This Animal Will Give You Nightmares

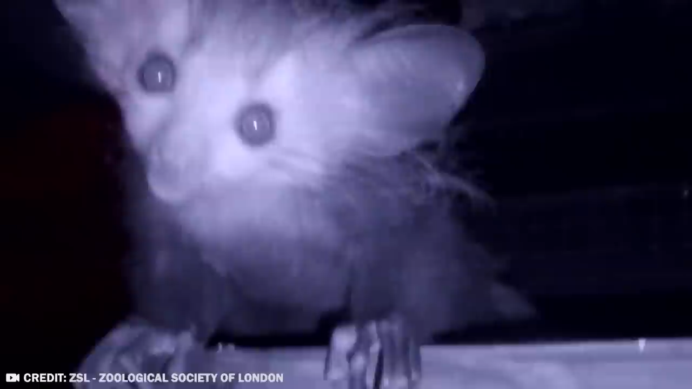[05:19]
Their fur is long all over the body, especially the tail,